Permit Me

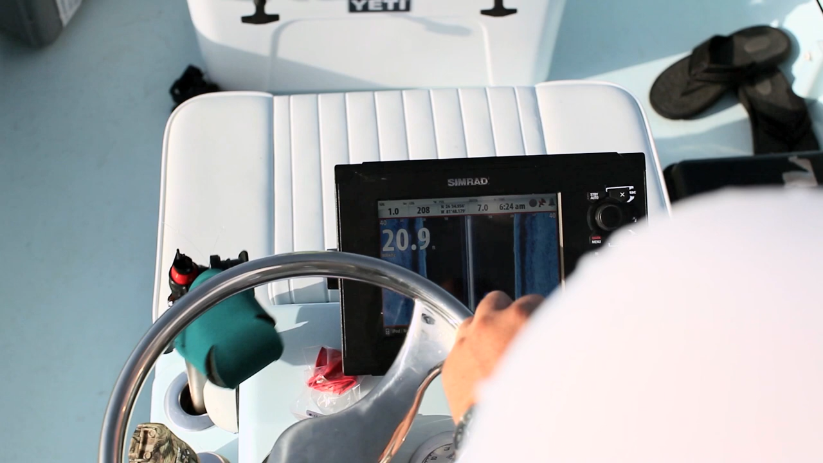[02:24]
NSS touchscreen display gives us a distinct advantage when
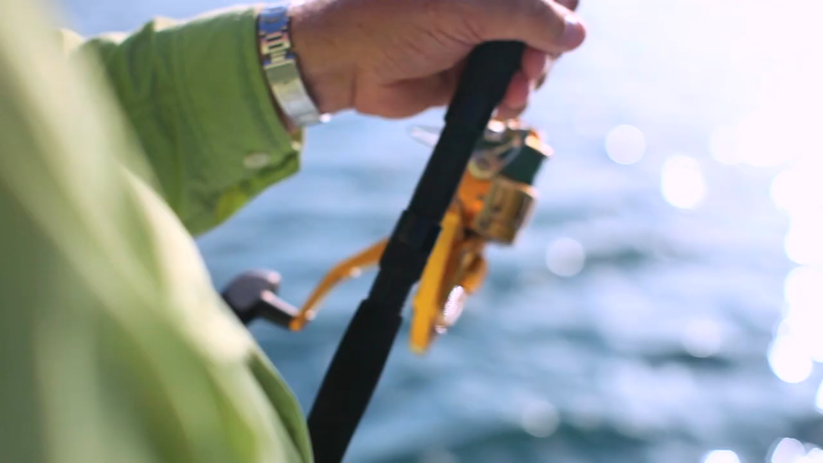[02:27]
fighting a big fish in close quarters the
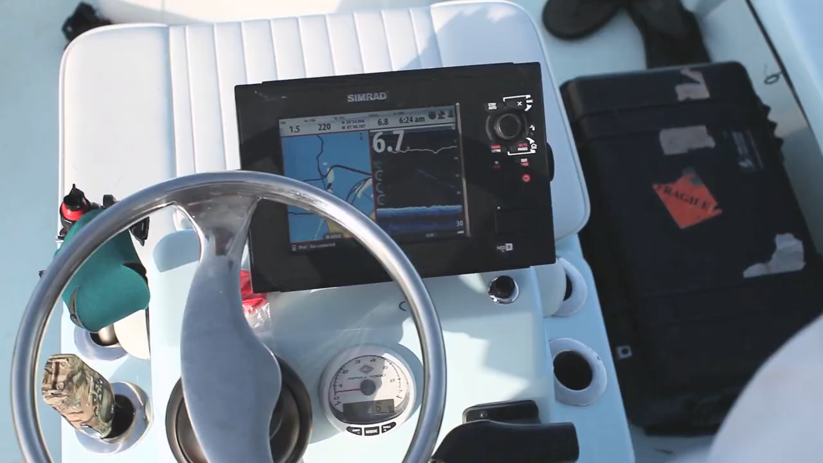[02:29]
sounder shows submerged snags and the structure scan feature helps spot debris and fish